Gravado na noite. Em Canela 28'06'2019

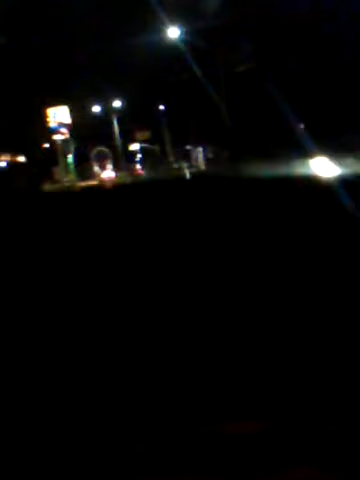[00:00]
E aí chegando em Canela tá bom gente e amiga Juliano por aqui Canela Serra Gaúcha e aí a paixão natural
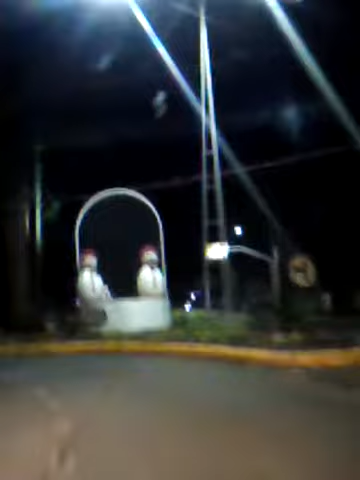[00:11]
tá bom chegando temporada de inverno na cidade os enfeites já estão aí praticamente quase montados né então colocando alguns ainda a filmagem aqui é a noite né